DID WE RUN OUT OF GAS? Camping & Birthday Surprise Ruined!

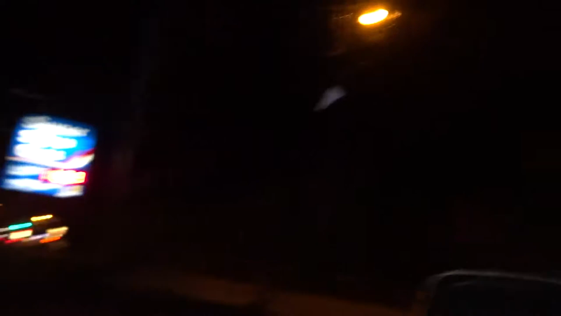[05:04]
It's fucking closed Oh my god It's 150 meters This car isn't gonna make 850 meters I'm gonna push it
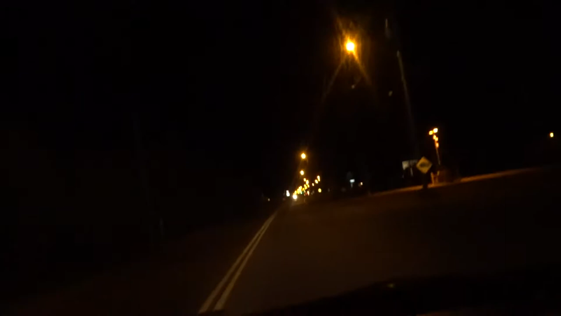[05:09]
One minute Oh there it is It says 24 hours Why is the world against us?